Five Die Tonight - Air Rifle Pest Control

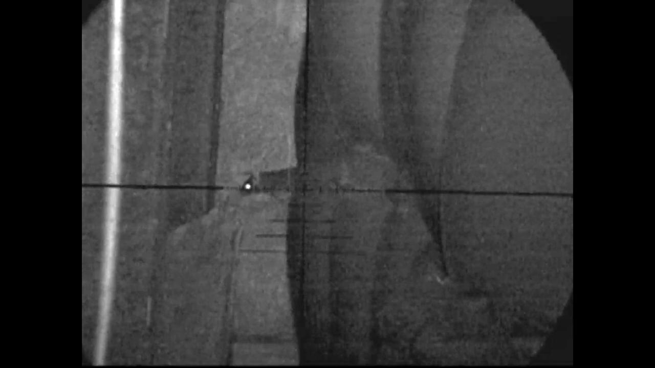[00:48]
around to the opening of the barn drop the first
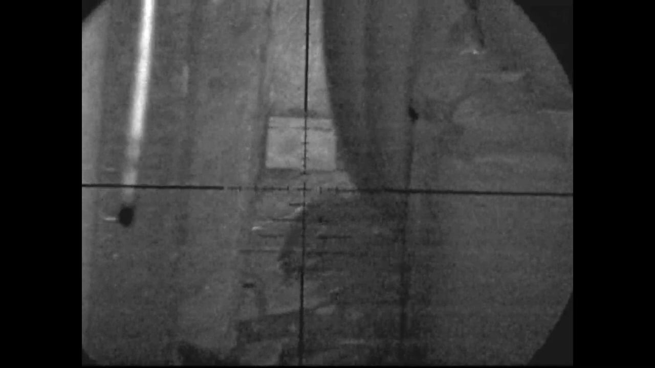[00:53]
rat of the evening with a headshot climb around that here for the horses and other animals leaving their dirty wee and dirty poo everywhere horrible little things
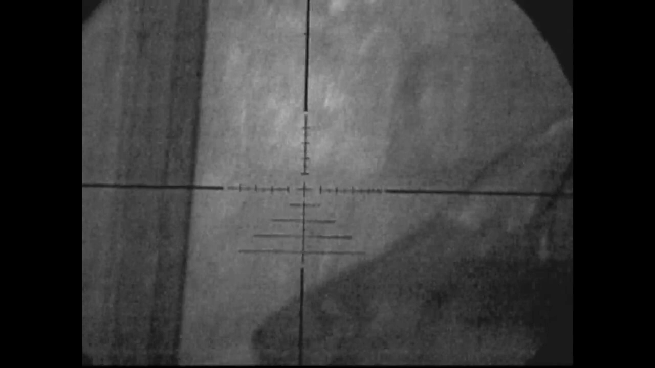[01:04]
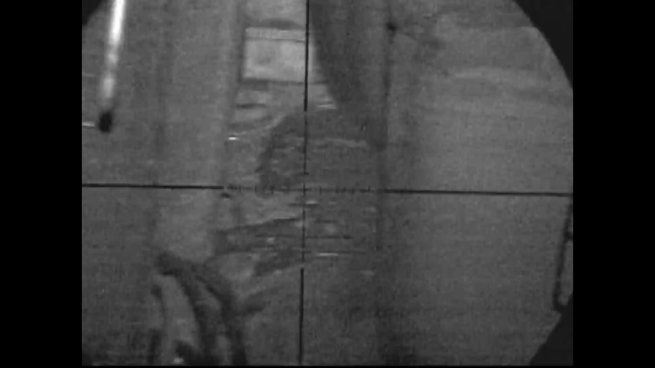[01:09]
quick scan around to see if anything else there anything else want some lead that rat's jumping around I'm happy with that looks like it's a good headshot
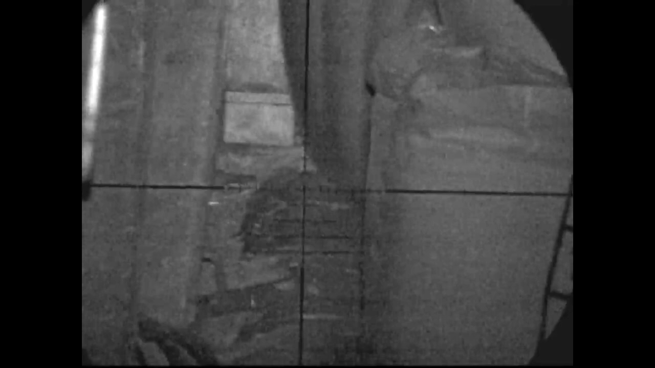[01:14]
although I'm happy with it I do follow up with an shearing shot just because I can
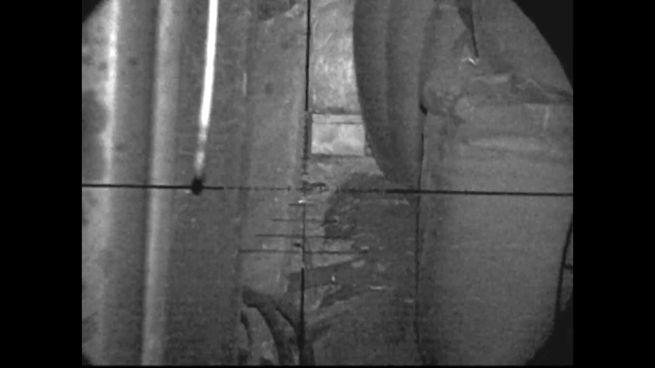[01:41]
to see if there's anything else there don't want to miss anything
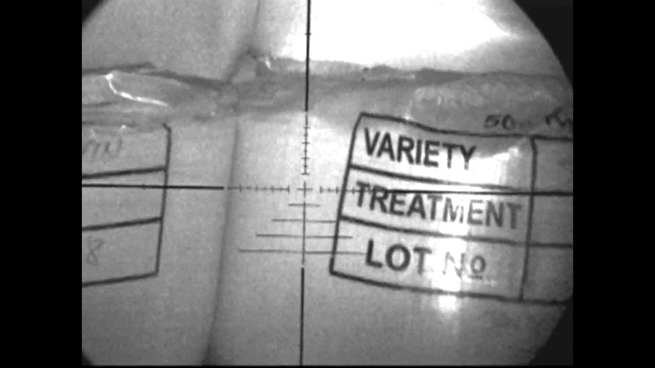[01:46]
and a quick look around in the dark and all the little nooks and crannies
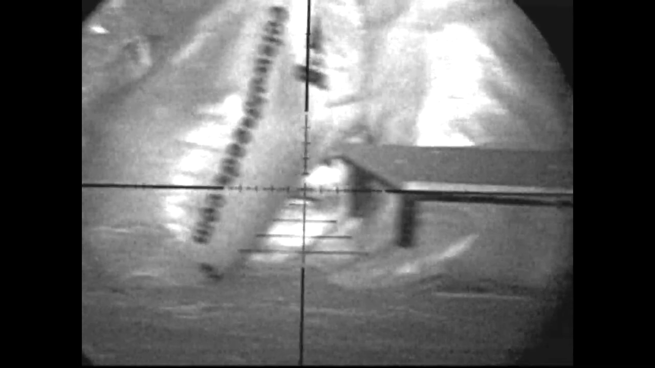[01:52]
back at the side of the barn I give the grass a little bit of size 11 boot treatment so I've cleared the grass out so I can see this clear space here and
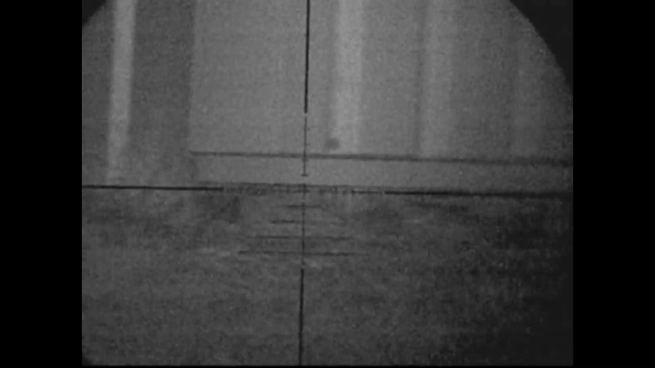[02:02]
this clear space here these are the gaps in between the pallets this is where most of the activity is and most of the rats pop out to say hello I
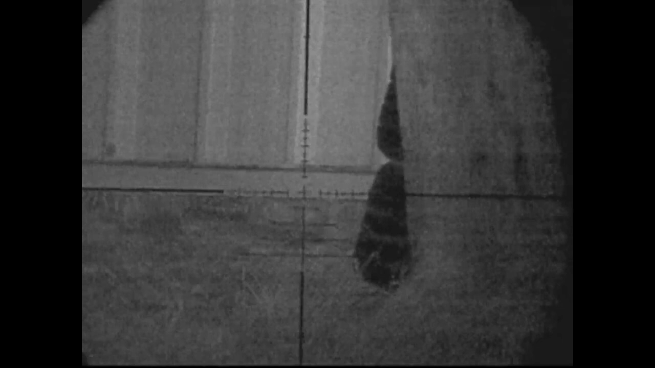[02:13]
use a movement to the right-hand side as I turn around I spot this pair of eyes looking at me
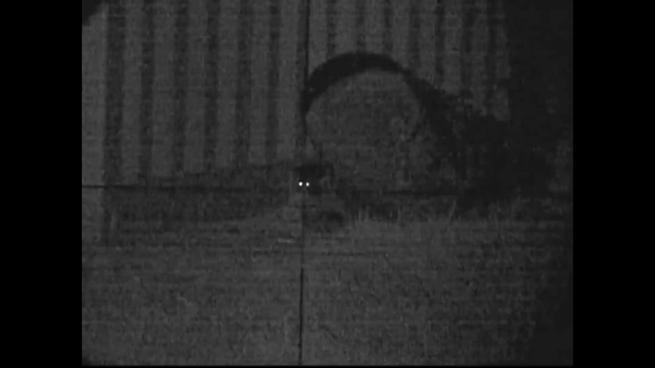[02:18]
in the dark so I slam a pellet right between them
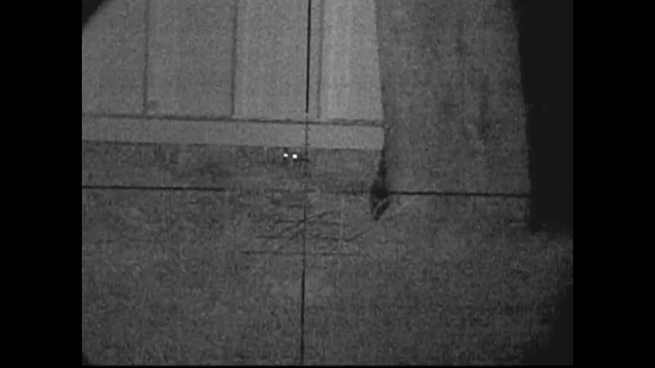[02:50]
a nosy neighbor gets shot in the chest he pulled himself back
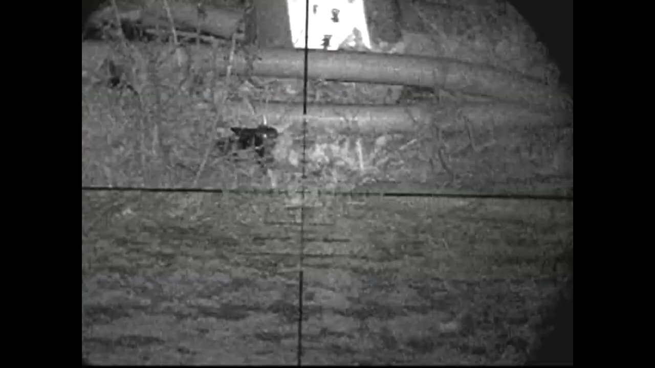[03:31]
this looked like a rat in the
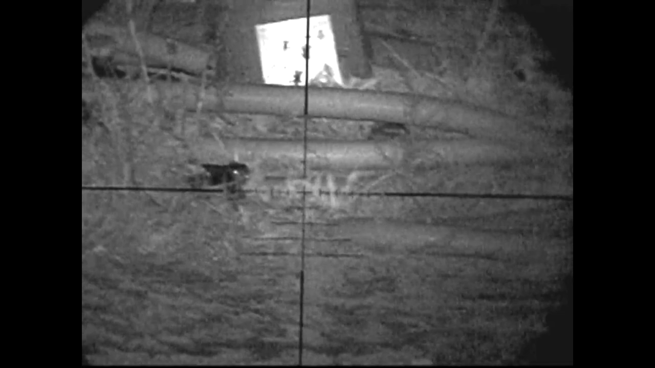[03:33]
NV unit out in the field don't think it is don't know what it is any suggestions
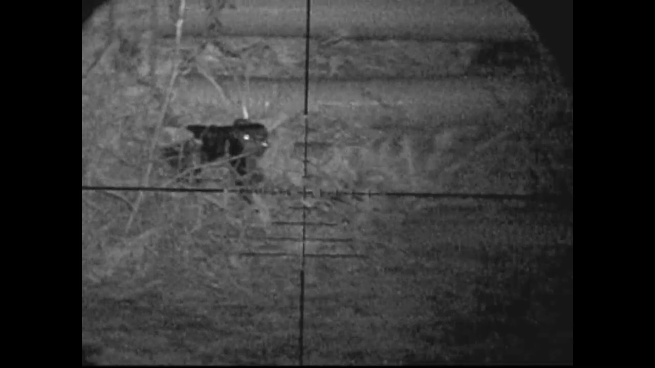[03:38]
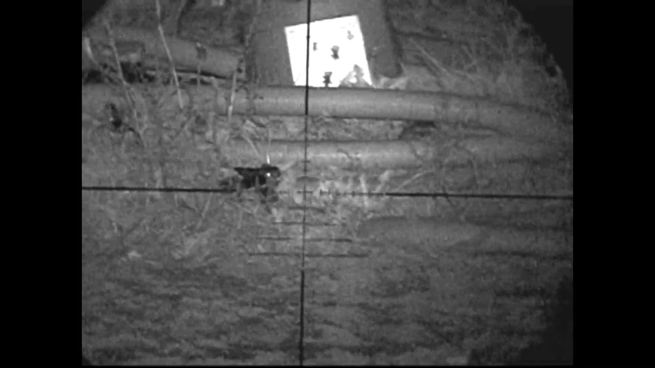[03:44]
back over by the corner there's a waiting rat there and it gets a 177 pellet
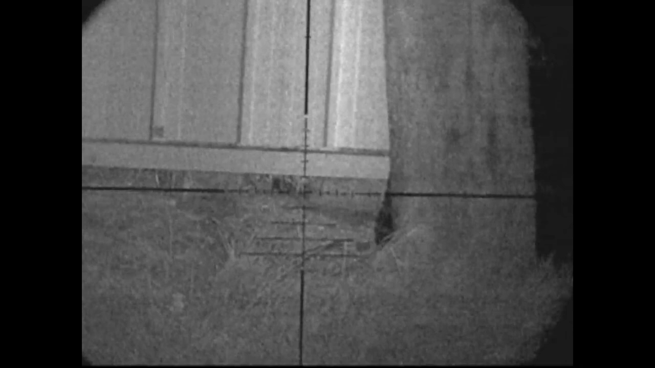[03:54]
straight in the head nice
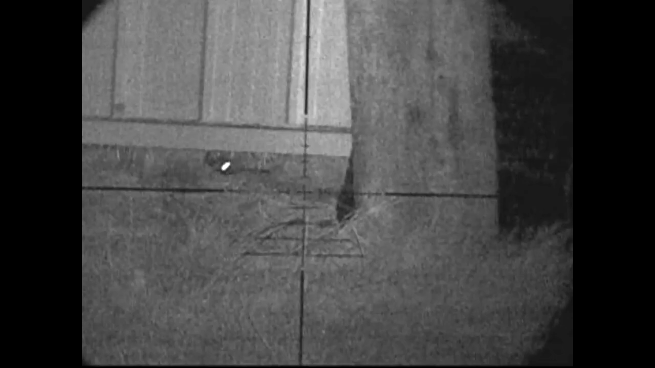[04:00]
centered shot toes up time for him as well he
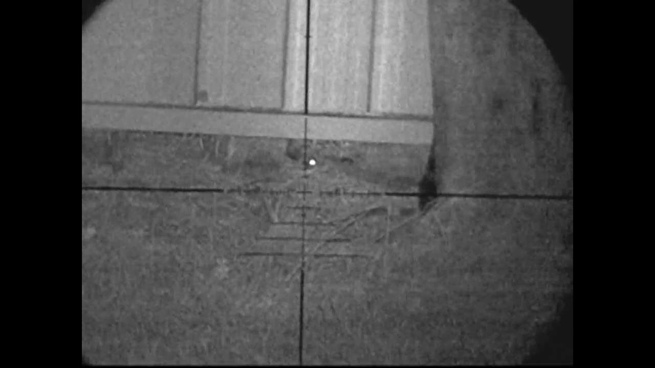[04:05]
looks like he's right on the edge of the barn and he's actually further under he's about eight or nine inches